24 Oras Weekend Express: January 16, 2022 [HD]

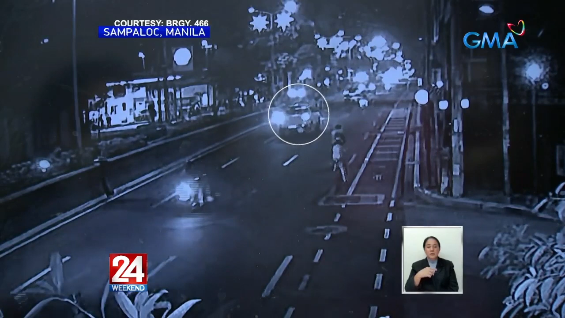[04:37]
Sa kuha ng CCTV sa barangay 466 sa Sampaloc, Manila, pasado alas 7.30 ng gabi noong January 14, makikita ang pickup na ito na huminto sa stoplight.